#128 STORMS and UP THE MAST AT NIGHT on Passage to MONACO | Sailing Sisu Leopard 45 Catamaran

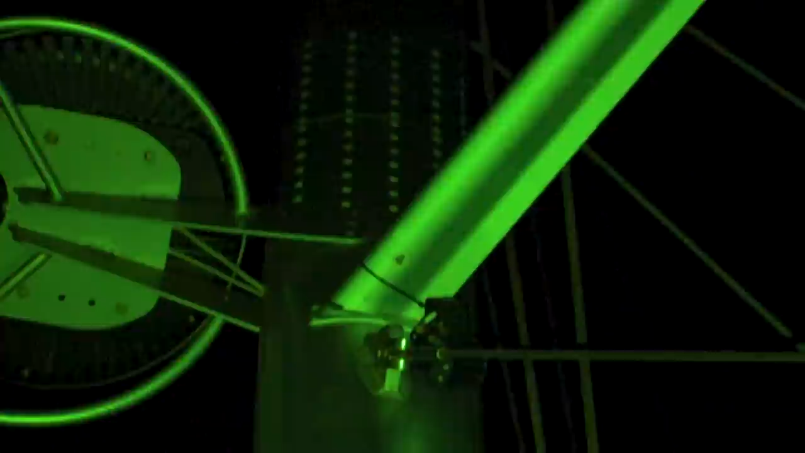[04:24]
So if you look carefully, you will see that our deck light is dangling maybe below the,
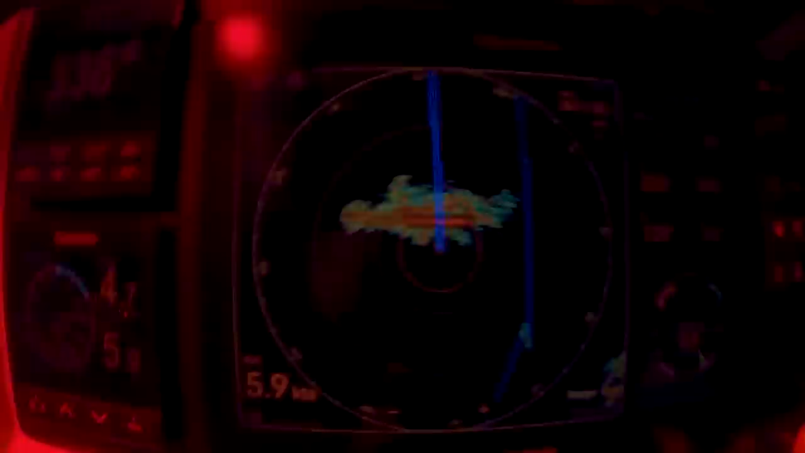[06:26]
Right in front of us. Actually all around us. We are here in the middle here.
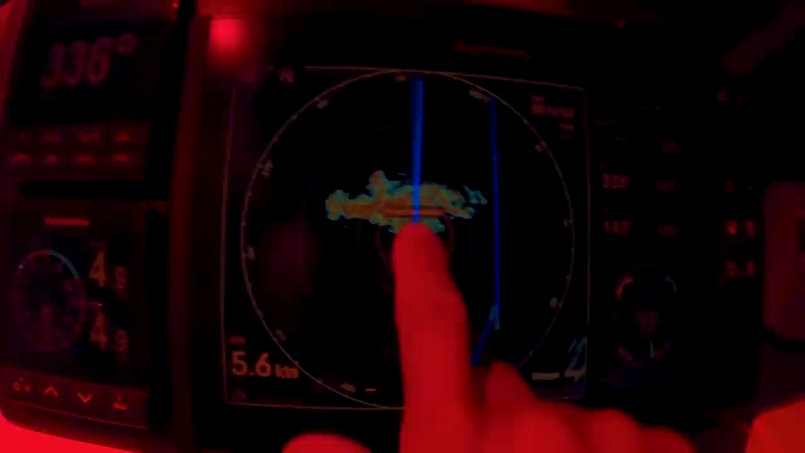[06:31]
And that is the storm. And it's a lightning storm.
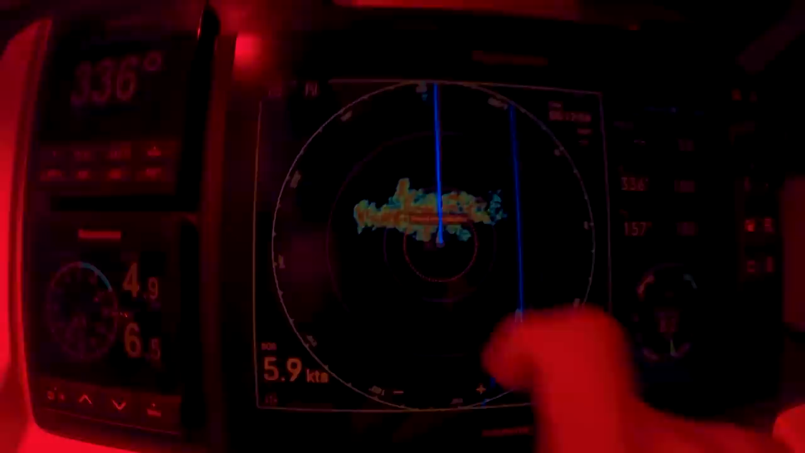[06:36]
It is it's not good news. But luckily I'm down.
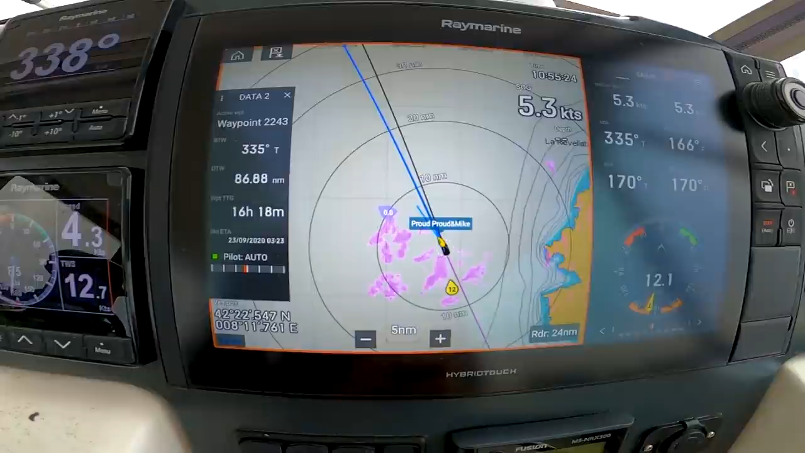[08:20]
But as you can see, it's very southerlies, but I think it's the storms that's causing the wind to go.